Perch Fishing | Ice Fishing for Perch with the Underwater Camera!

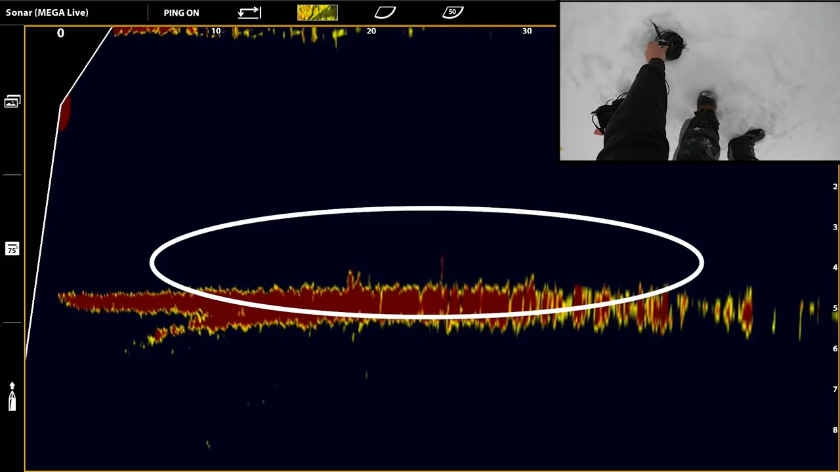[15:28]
20 feet that way, 20 feet this way, 10,
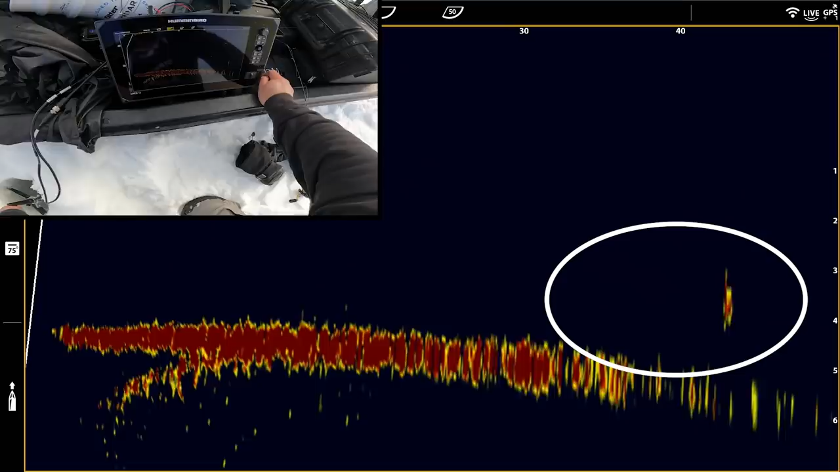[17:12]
40 feet that way, this fish
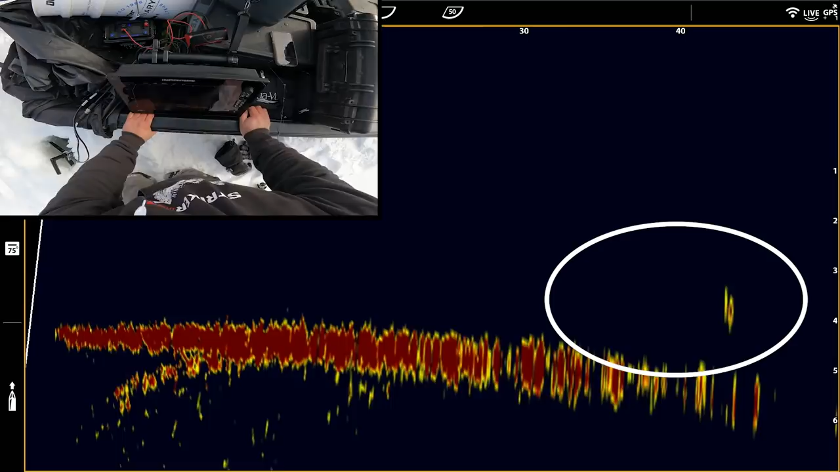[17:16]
swimming, looked like pike possibly, but we're gonna go for it anyway.
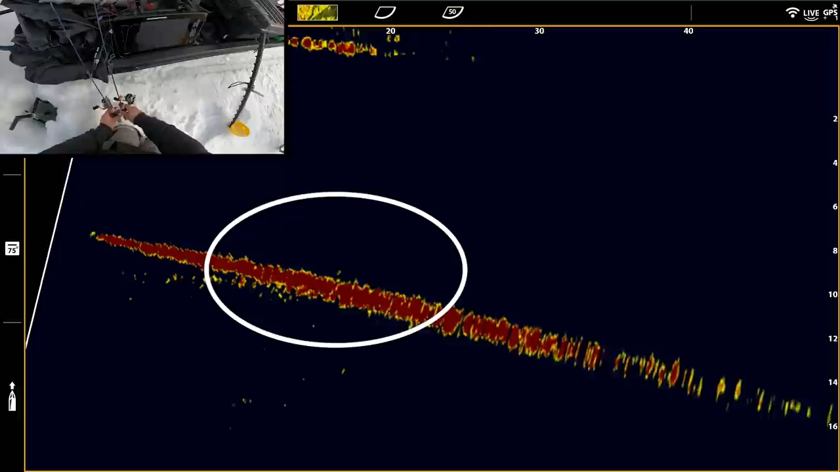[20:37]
This fish moving 20 feet that way right there.
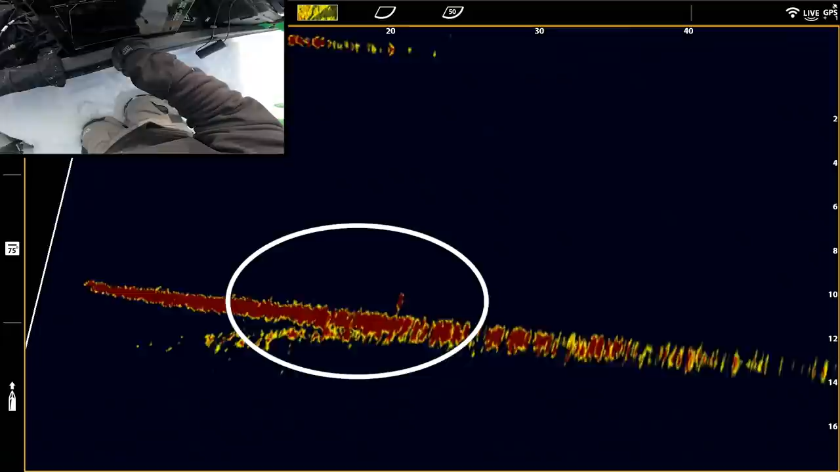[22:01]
Oh, there we go, 20 feet that way. Here we go. Got him. Nice. We're gonna have perch or walleye?
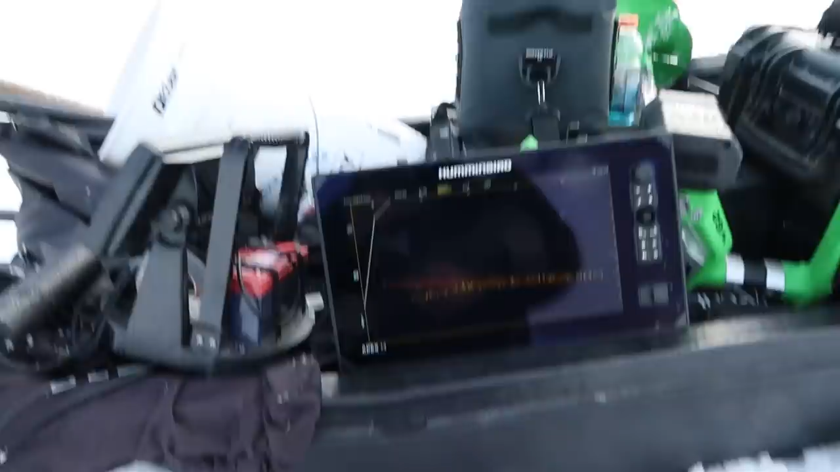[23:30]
And all I've been doing is just like kind of like looking around, right? So I'll take the handle, I'll spin it.
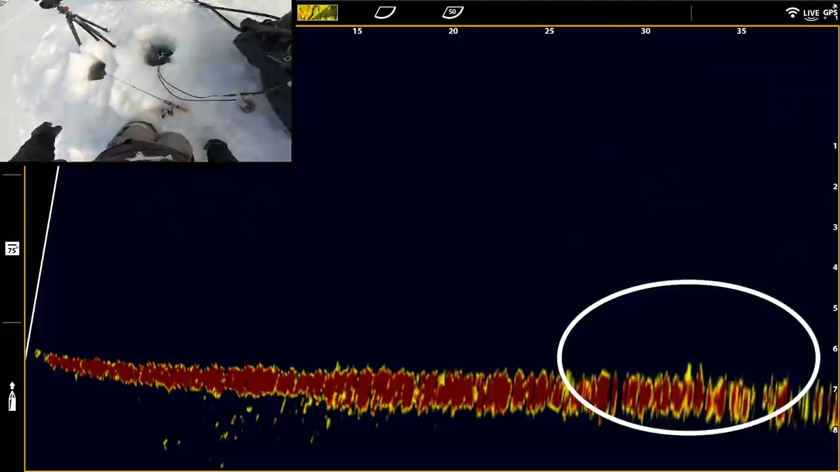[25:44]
30, 35 feet that way. A little bit better school. I should go, I think I should drill there.
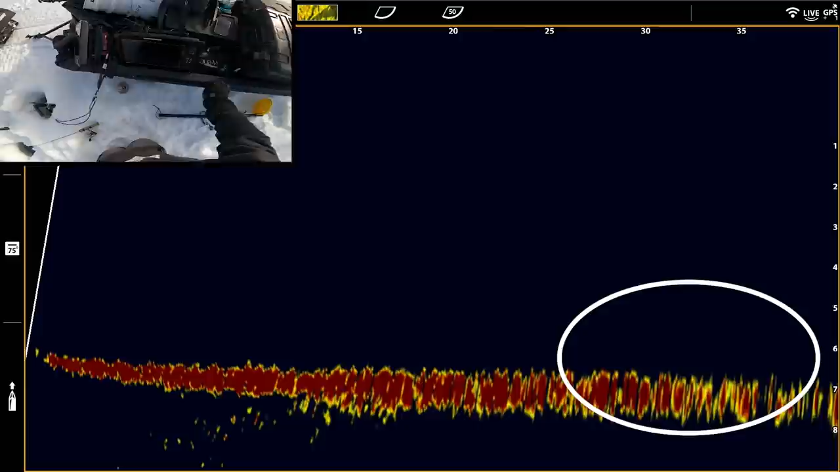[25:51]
Looks like they're moving this way, so maybe cut them off a bit.